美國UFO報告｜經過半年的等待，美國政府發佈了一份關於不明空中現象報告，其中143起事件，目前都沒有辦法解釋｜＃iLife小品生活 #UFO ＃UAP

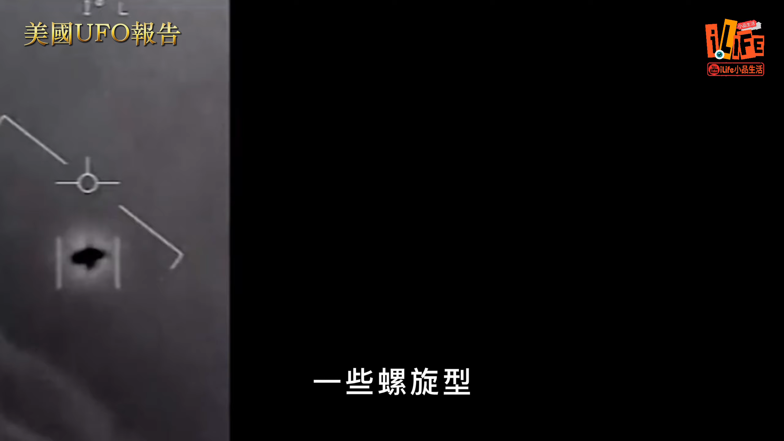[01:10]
一些螺旋形金字塔形和球形的不明飞行物在它们的机身上没有发现任何可以提供生力的机翼螺旋桨和推进器常规飞机
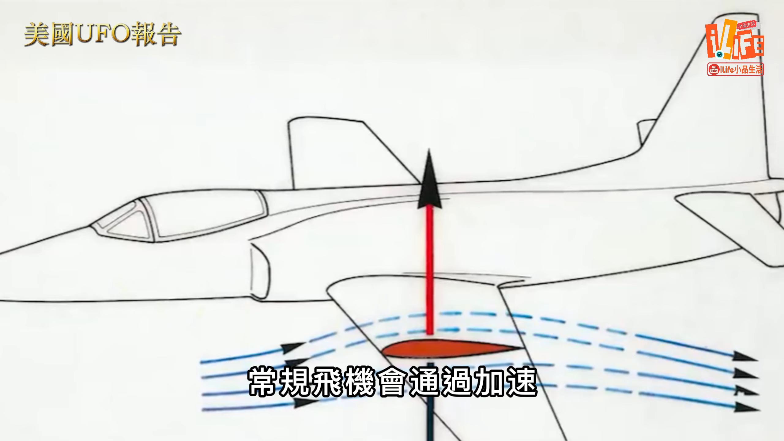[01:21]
会通过加速使得空气流过机翼的上方和下方并最终在机翼的尾端汇合这一过程中会产生负压总而将机翼与飞机吸入负压区域产生所谓的生力
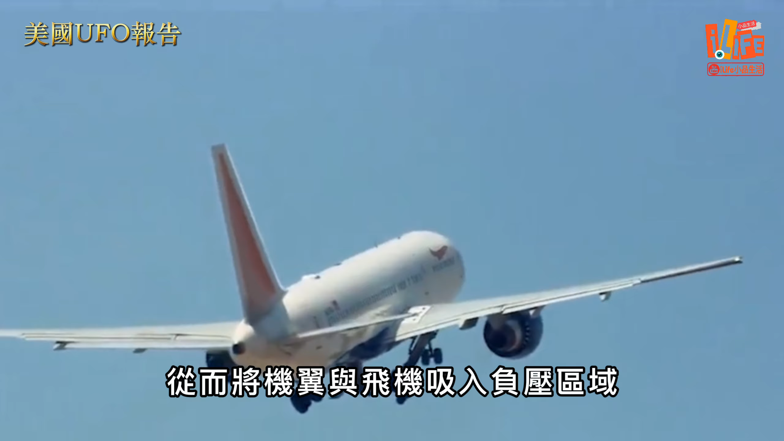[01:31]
但是在目前发现的很多不明飞行物的机身上并没有观察到任何可以提供生力的机翼或螺旋桨
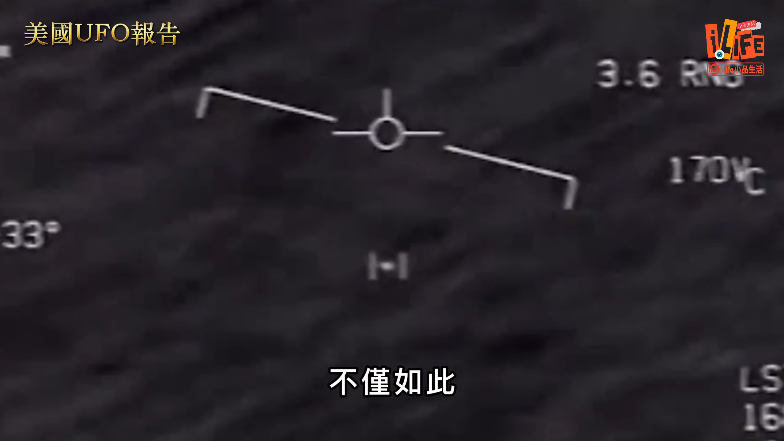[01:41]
不仅如此它们的推力也十分不符合一般认知
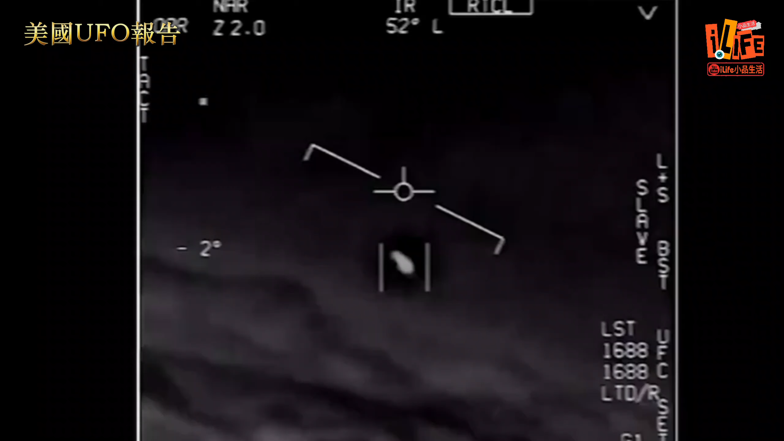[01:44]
这段于2015年由战斗机拍摄的不明飞行物的视频中画面上方的艾尔尔表示
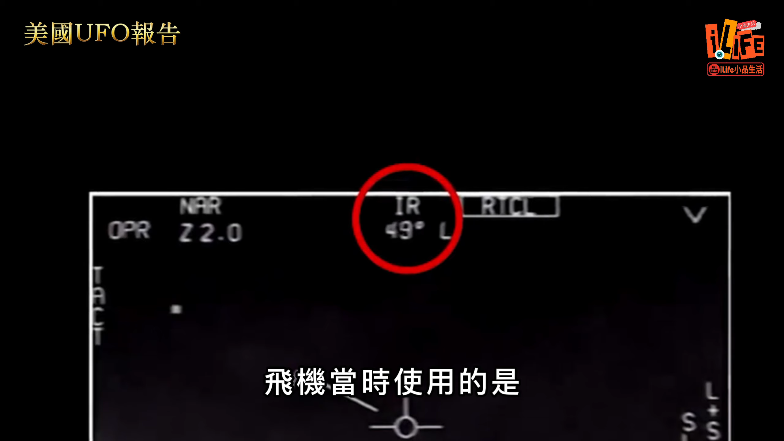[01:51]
飞机当时使用的是吊舱红外线感测器进行拍摄值得注意的是被拍摄到的这个不明飞行物没有发出任何红外线余验这就意味
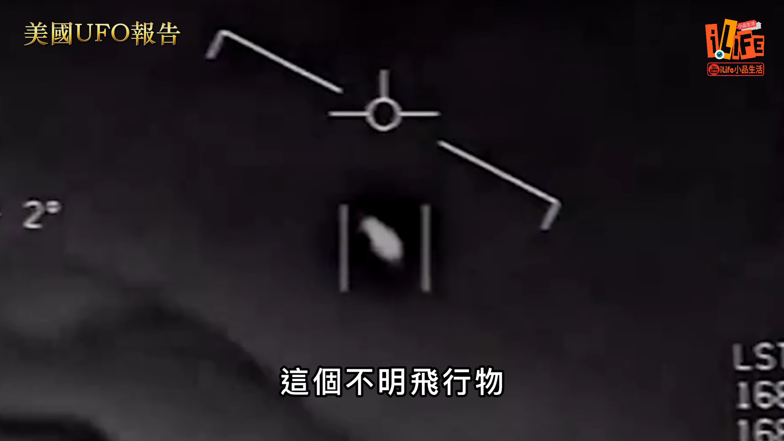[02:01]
着这个不明飞行物
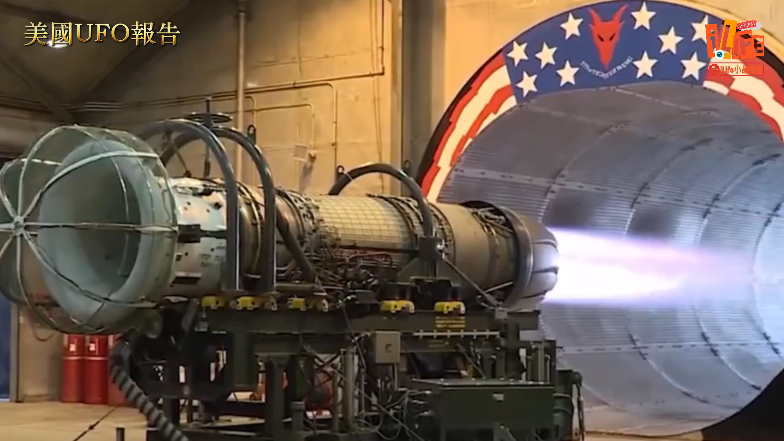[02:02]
并没有使用我们认知内的推进器作为动力来源
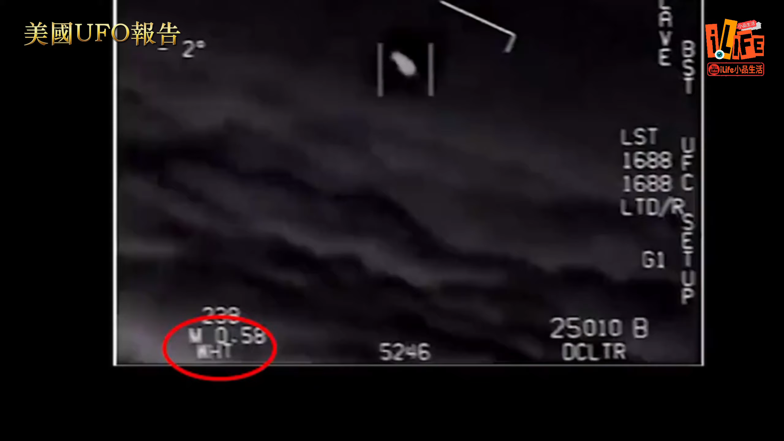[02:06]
画面左下角的WHT表示的意思是白色
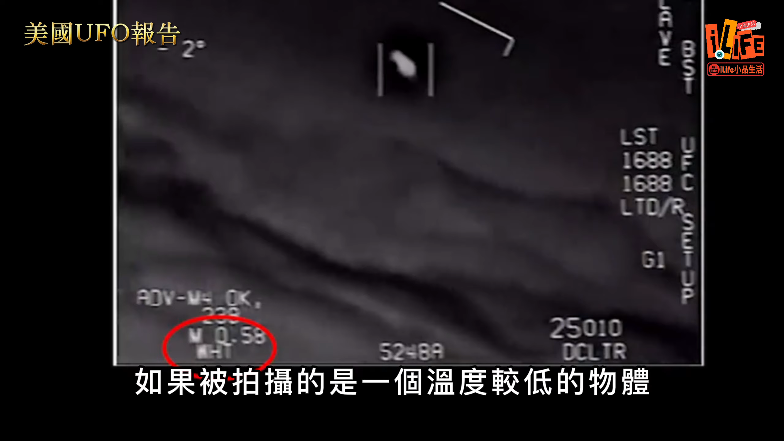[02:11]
如果被拍摄的是一个温度较低的物体这里会显示黑色只有较热的物体才会显示白色一般战斗机大小的目标发出的热讯号能够被红外线感测器在10亥里外侦测到
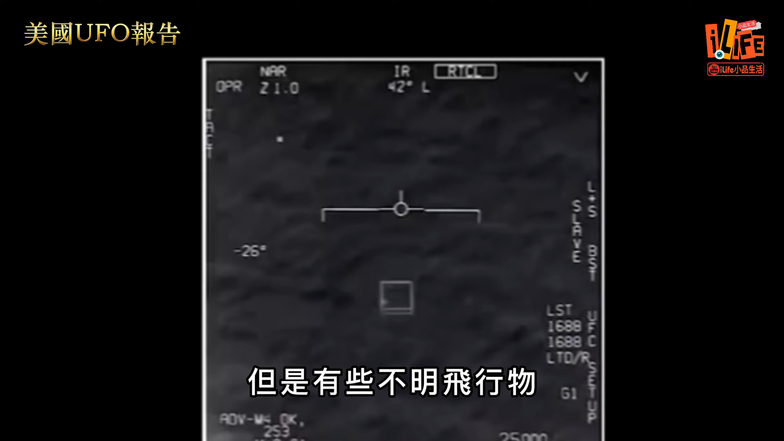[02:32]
但是有些不明飞行物吊舱在捕捉到他们时热讯号处的提示信息是黑色这就意味着尽管他们在高速飞行可是机身表面和空气之间的摩擦并没有让他们产生热量
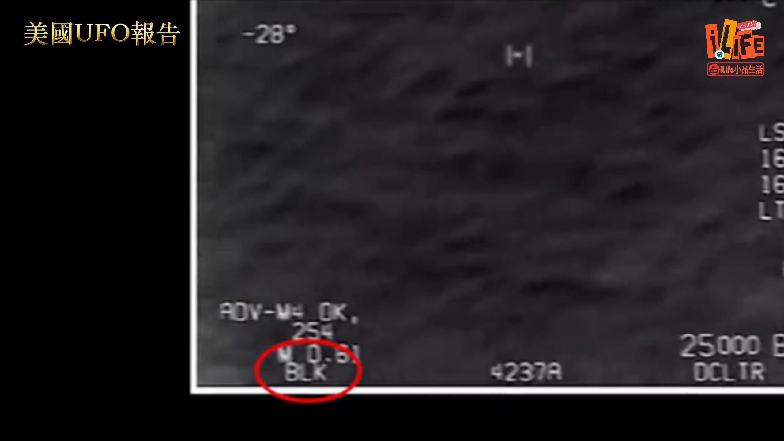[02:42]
而且他们自身也没有拍出任何由于使用了推进器而喷出的高温气体所以这就让人很难理解他们究竟是如何产生推力的这段由F-18战斗机拍摄到的不明飞行物的视频中从下角处显示
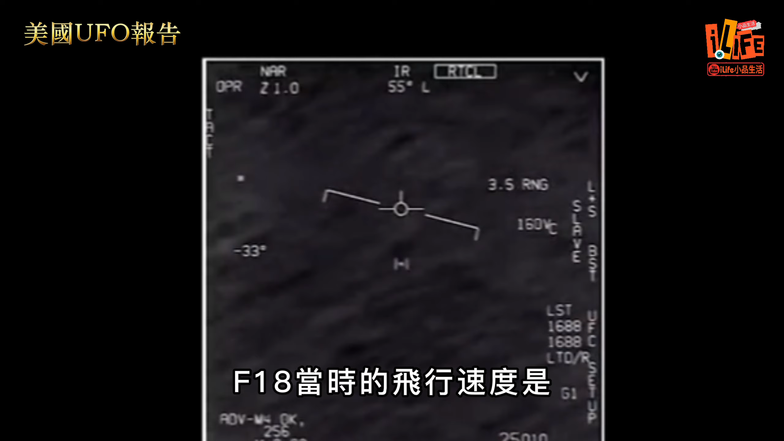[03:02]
F-18当时的飞行速度是每小时258海里也就是每小时477公里画面右上方显示的180斜的意思是
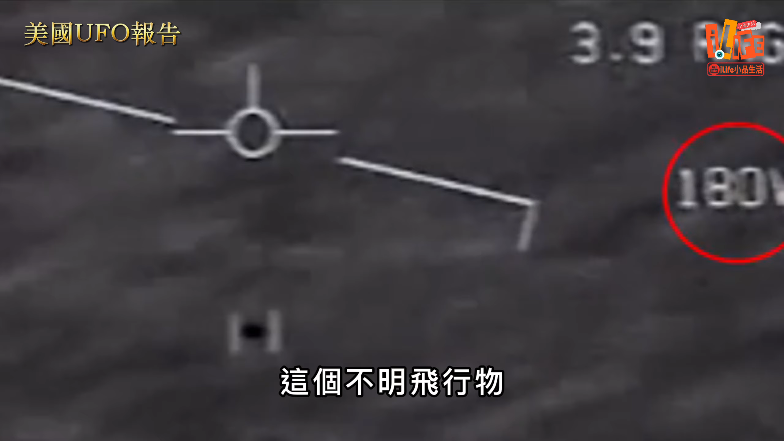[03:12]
这个不明飞行物相对于F-18的飞行速度通过计算我们发现这个物体正在以每小时800公里的高速飞行
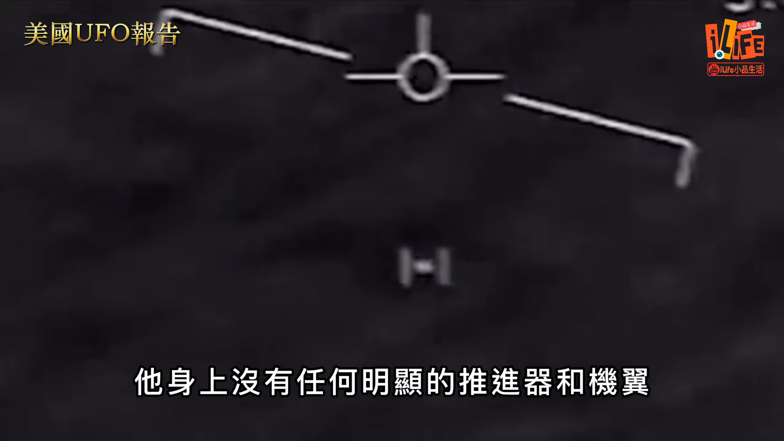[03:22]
而且它身上没有任何明显的推进器或机翼
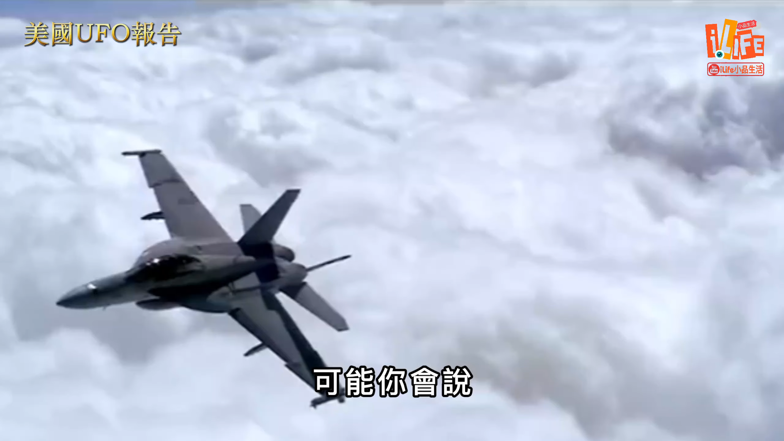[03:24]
可能你会说每小时800公里虽然是一个很快的速度但它还是没有超过音速
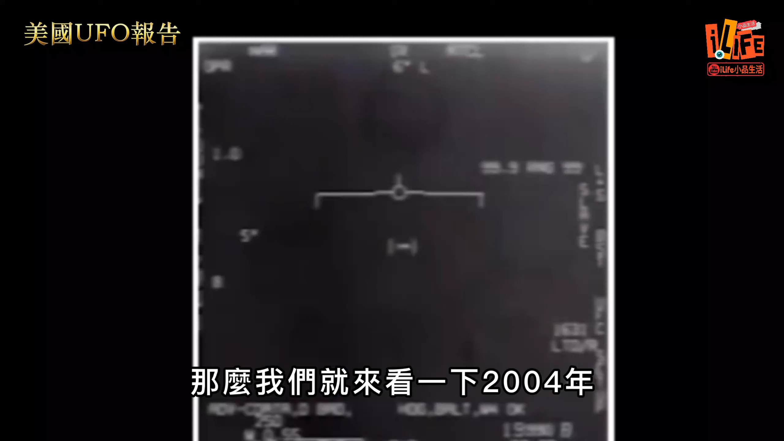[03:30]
那么我们就来看一下2004
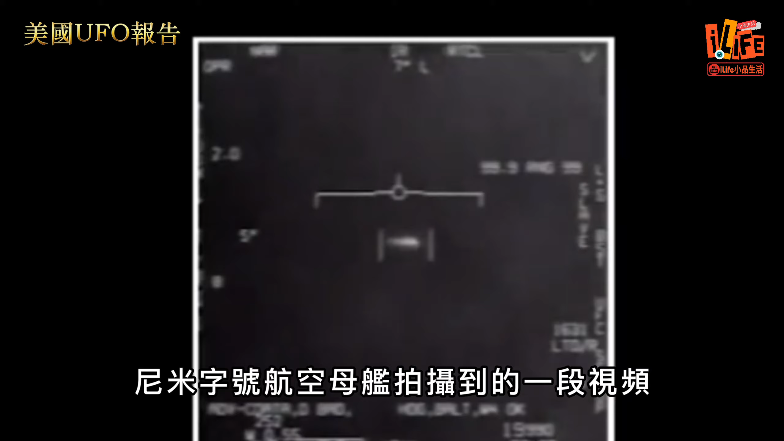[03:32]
年尼米兹号航空母舰拍摄到的一段视频这段视频的最后画面中的不明飞行物以激高的速度离开了画面
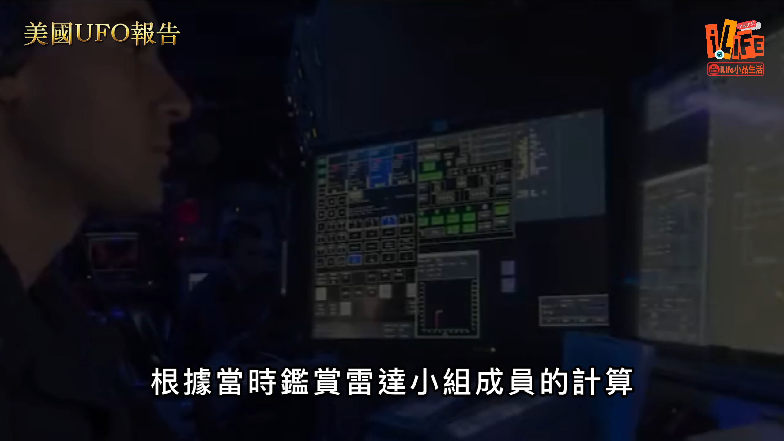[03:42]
根据当时建上雷达小组成员的计算这个物体在加速后的时速高
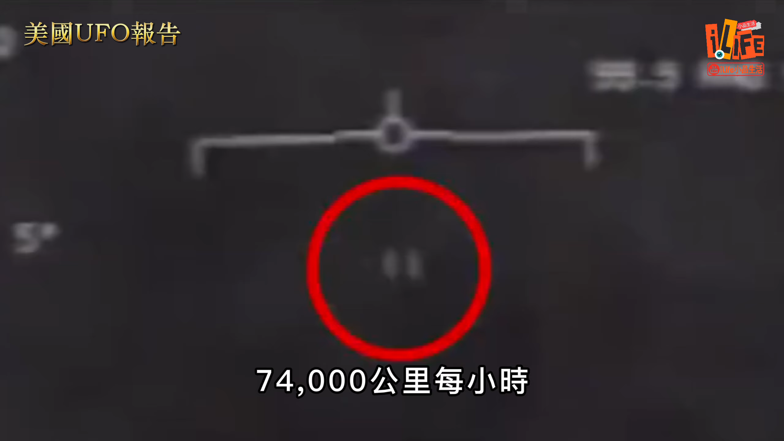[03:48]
达7万4000公里每小时这个速度是音速的60倍作为比较美国制造的高速飞行器黑鸟S271它的速度是音速的3.
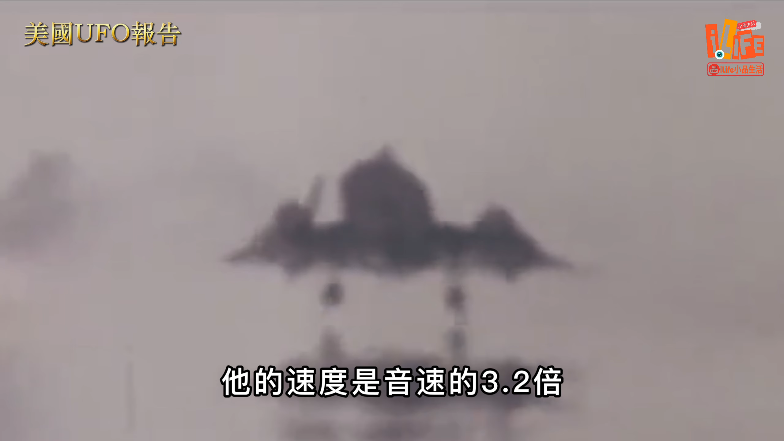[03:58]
2倍另一个X15试验机它在1967年飞出了6.
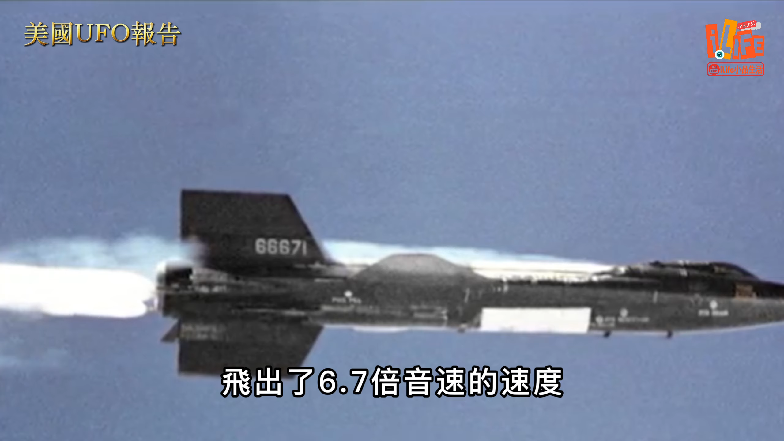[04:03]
7倍音速的速度虽然现在世纪各国都在研究高超音速技术但这些飞行器的最大时速也就只有音速的6-7倍左右
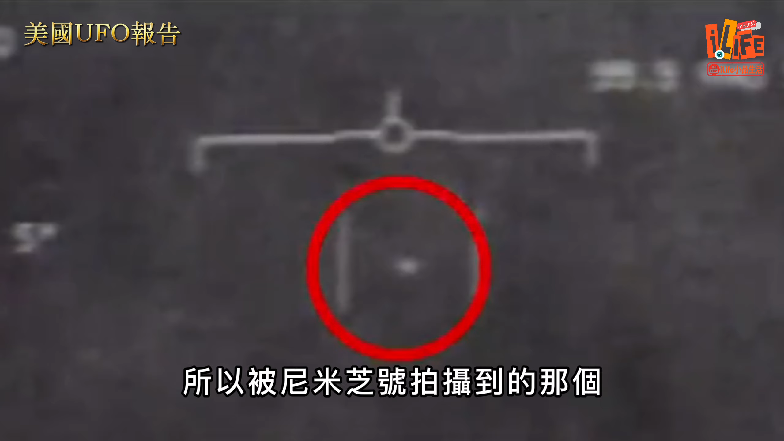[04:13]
所以被尼米兹号拍摄到的那个时速60倍音速的不明飞行物实在是让人难以执行
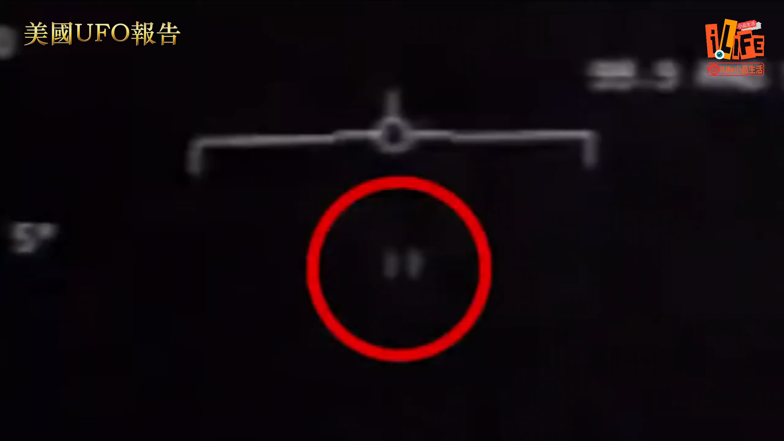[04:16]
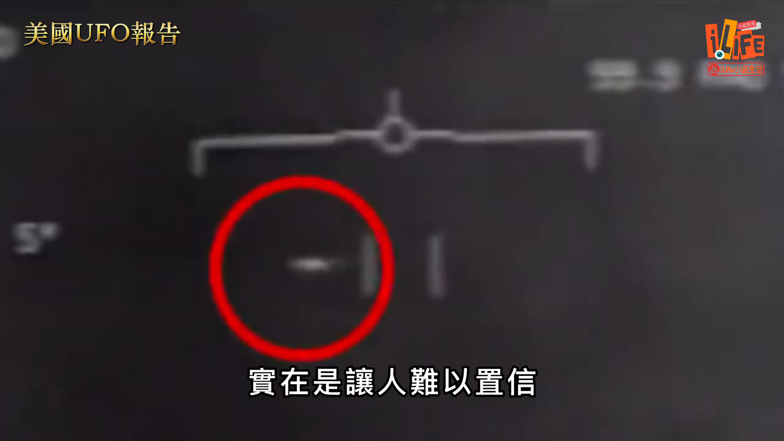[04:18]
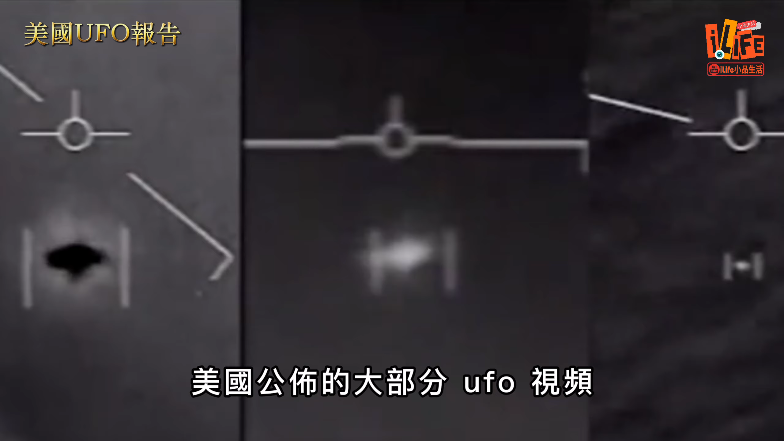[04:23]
美国公布的大部分UFO视频都是通过战斗机的红外线可侧器拍摄到的而这个视频
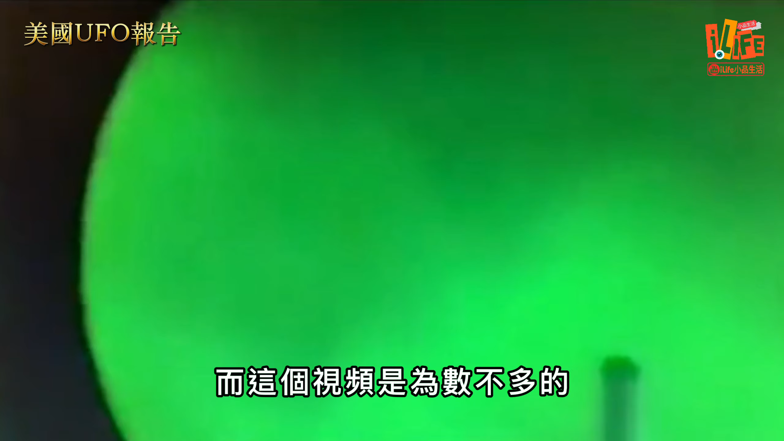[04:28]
是为数不多的使用夜视仪捕捉到的一个不明飞行物视频的拍摄者是海军驱逐舰甲板上的船员这个物